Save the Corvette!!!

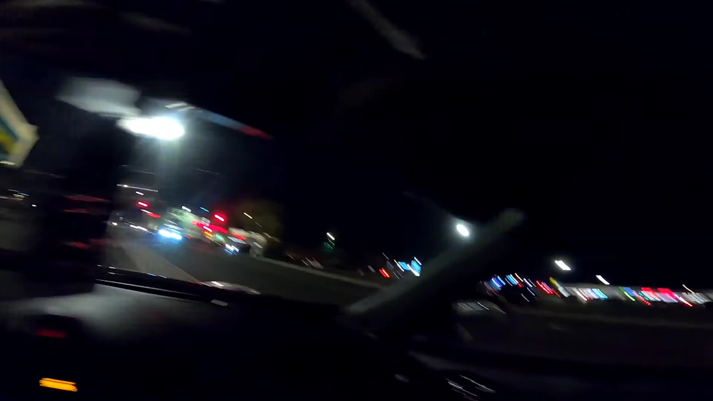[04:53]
it got dark really quickly and we're back here at advanced auto parts you